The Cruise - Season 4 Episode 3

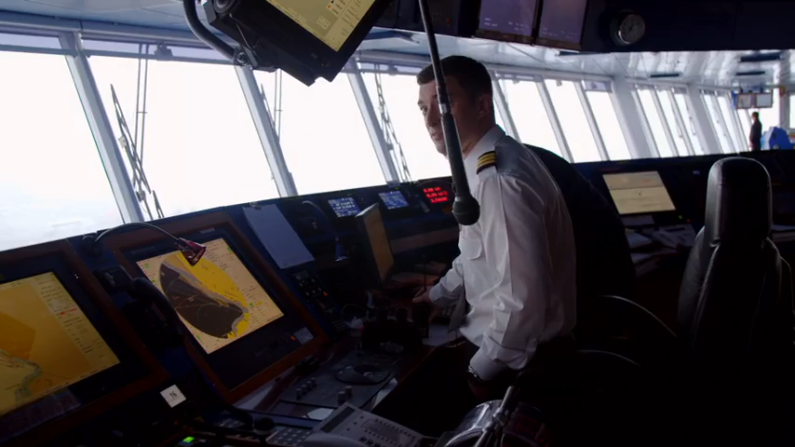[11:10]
50 meters 5-0 we're not gonna make it but captain Tuvo is an old hand at this
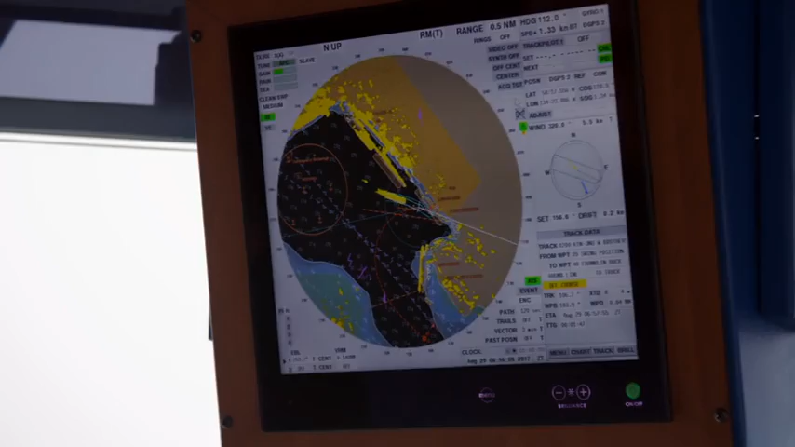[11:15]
this turn is coming in 20 meter point one okay we now paddle up